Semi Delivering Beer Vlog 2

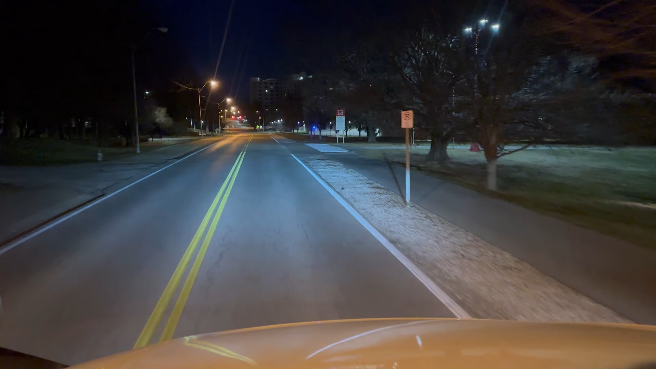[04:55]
that's a assembly hall right here on the left.
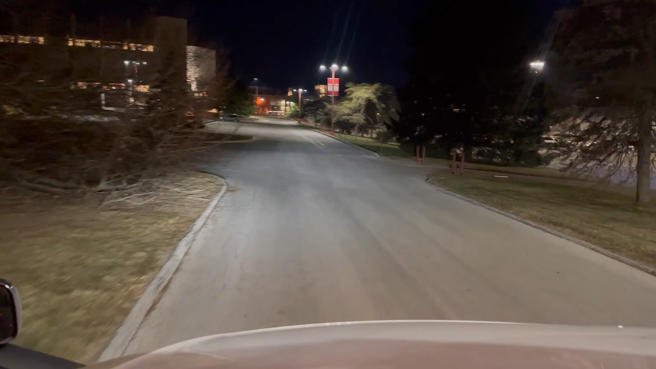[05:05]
And where this little banner is, I don't know if y'all can see it over there. That's where I got back down to the tunnel way. But straight ahead is the football stadium. Drop the pallet off over here, come back up here, and drop off another pallet.